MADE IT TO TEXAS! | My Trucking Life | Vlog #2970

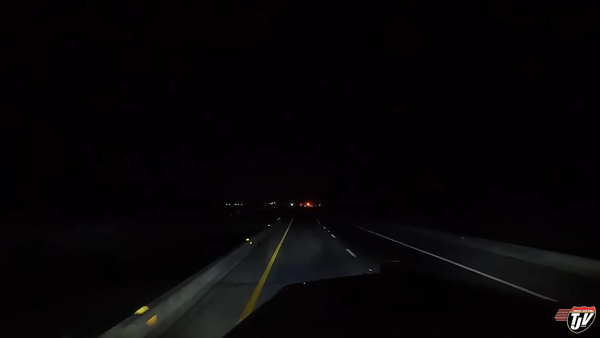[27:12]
gonna be stopping at the truck stop just up the street here, and there's something's like burning like crazy here. What is this? Whole semi-truck's on fire. Whoa!
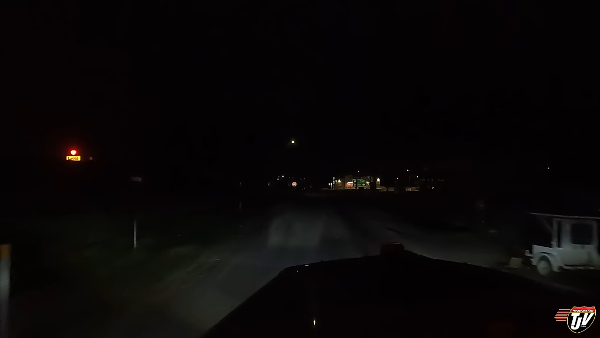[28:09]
This is exit 39. This is the town of Encino. Stop at the Road Ranger. What's this guy doing? Oh, he had a stop sign, that's why. I didn't think he had a stop sign. So yeah, 39 miles from the end of I-35 at the Mexico border.
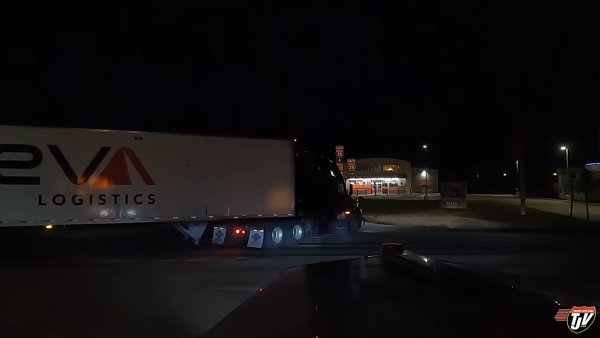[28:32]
This is where I'm gonna spend the night. Closer than I thought, but I read all the reviews of all the places around here, and all the reviews seem to be pretty good.
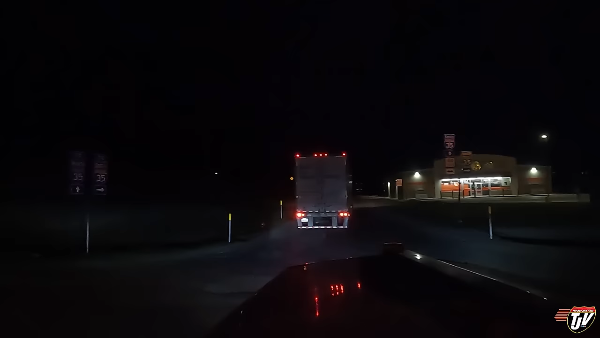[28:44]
None of them were talking about, you know, there being any security issues or. So it seems like everything is fine. 200 meters, your destination will be on the left. Gotta remember, I'm a Canadian coming down here, so I don't know the area. So I'm always hesitant and careful when I go to new areas or areas that I'm not familiar with or haven't been to in a while.
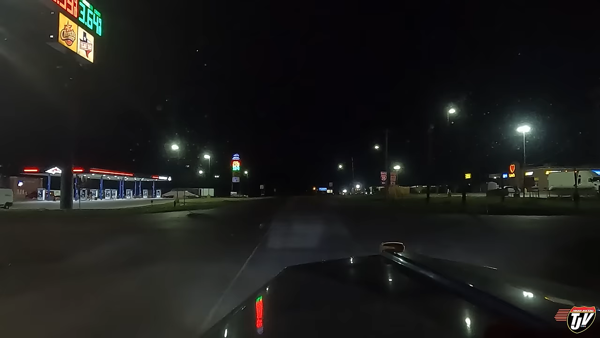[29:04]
You have 0 hours and 29 minutes until you exceed the 11-hour driving limit. In accordance with the USA Federal Emergency Regulation Section 29 minutes left to drive time. 29 minutes left to find a parking spot. There's a Loves on the right and a Road Ranger on the left. I'm going to the Road Ranger because I like their parking lot better. Your destination is on the left. I know that.